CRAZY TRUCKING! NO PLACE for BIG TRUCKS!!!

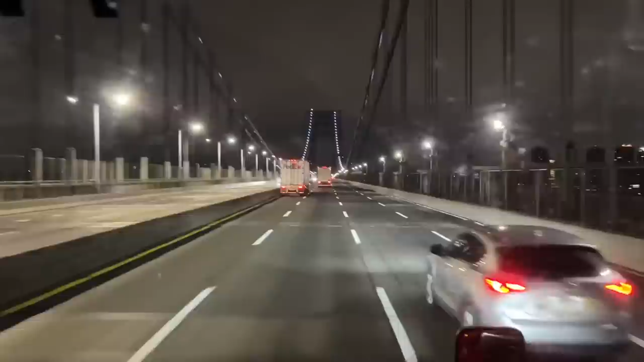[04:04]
And, uh, so we came across that bridge and doing the speed limit, basically.